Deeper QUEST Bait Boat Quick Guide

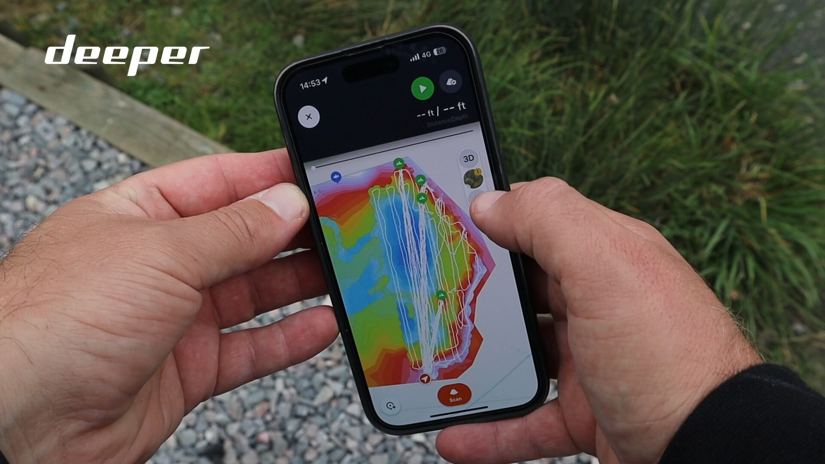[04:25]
its journey around the lake you will see that it leaves behind a scan path now if you are using this on
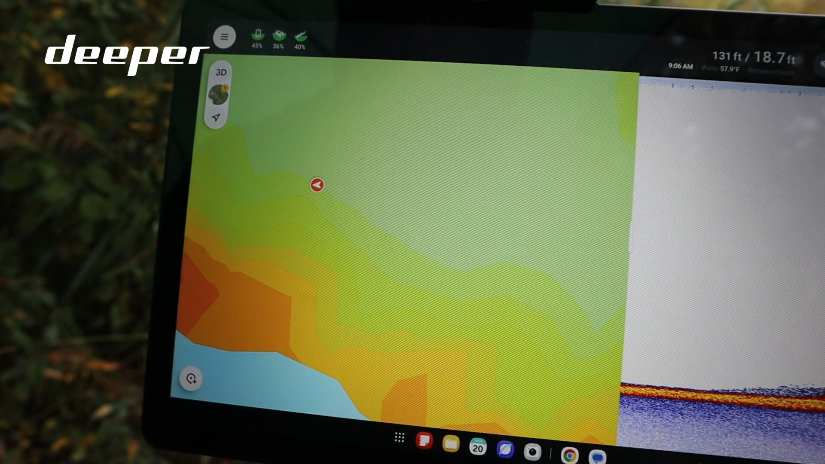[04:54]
by a single press and hold of the scan at any bottom structure on the lake bed whether it
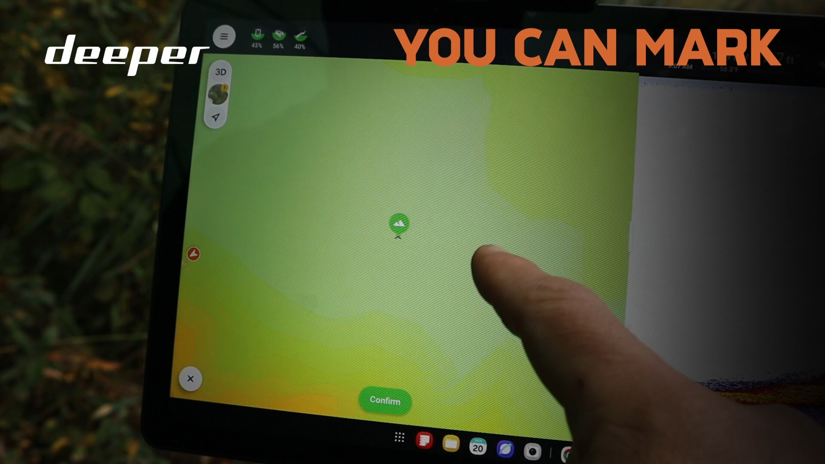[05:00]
be structural changes depth changes or even fish that you have located these can be easily
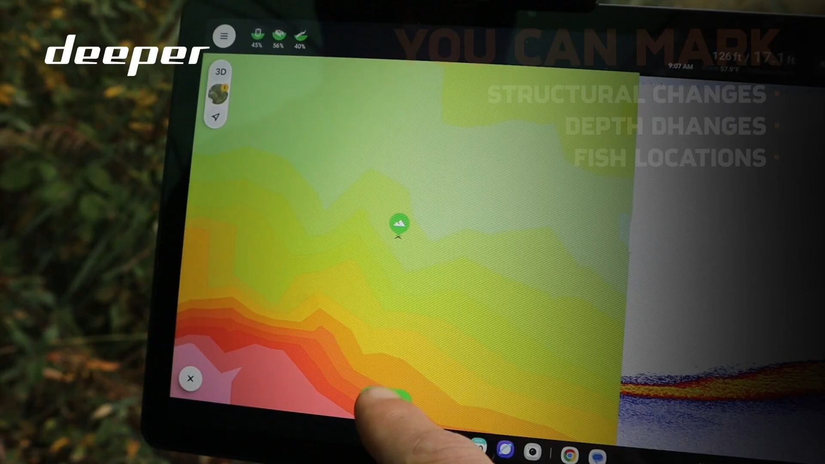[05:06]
stored by a single press of the sonar screen this will also save the gps coordinates